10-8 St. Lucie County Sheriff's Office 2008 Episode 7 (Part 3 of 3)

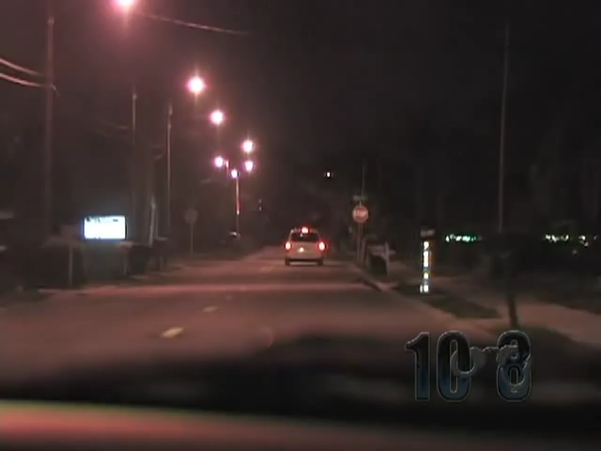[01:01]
Hey, he might have, hey, Debbie, he might have just, uh, he might have something in there, cause he, he might have just dropped something off to this guy, cause he turned around right in front of this guy. Uh, I saw a guy, I saw a guy messing with the ground, he was coming something up, so. Where's the guy that he threw, threw something out at?